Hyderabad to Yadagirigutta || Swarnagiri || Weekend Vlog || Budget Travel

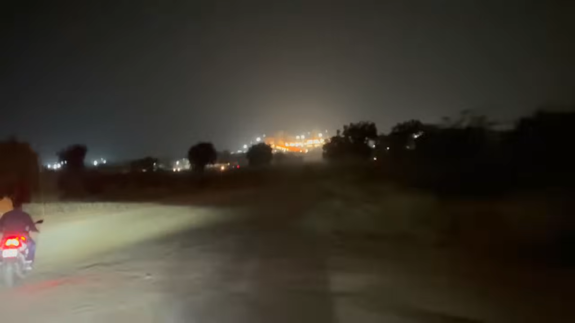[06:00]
ఈ 20 కిలోమీటర్స్ మేము ట్రావెల్ చేసాము ఫాస్ట్గా వచ్చేసి. కొంచెం ఏం కనపడలేదు, రోడ్లు కనపడిపోయి వచ్చేసాము.
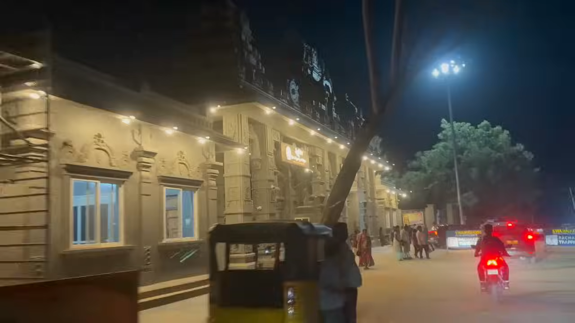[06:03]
స్వర్ణగిరి ఎంట్రన్స్ అయితే అసలు చూడంగానే బా ఏమనుందా అనిపించింది, అసలు మస్తు అనిపించింది.
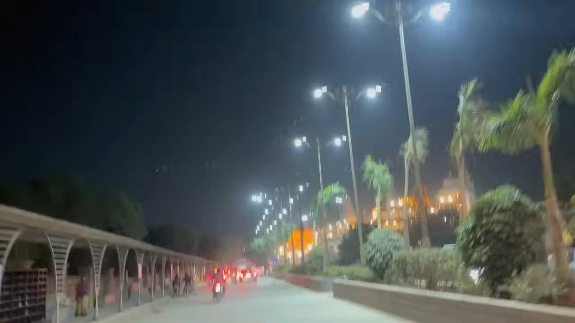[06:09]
అసలు ఇక్కడ నుంచి బయలుదేరిపోయి 4-వీలర్ పార్కింగ్ సపరేట్ ఏరియా ఉంటుంది.
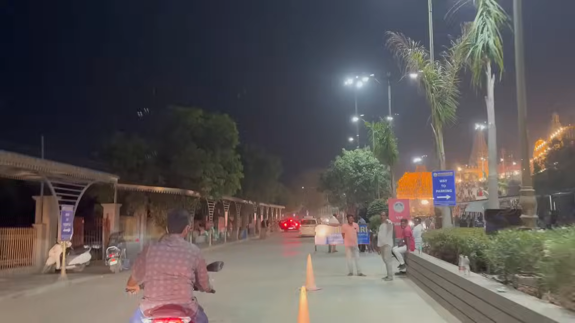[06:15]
రైట్ సైడ్ లెఫ్ట్ సైడ్ 2-వీలర్ పార్కింగ్ ఉంటుంది.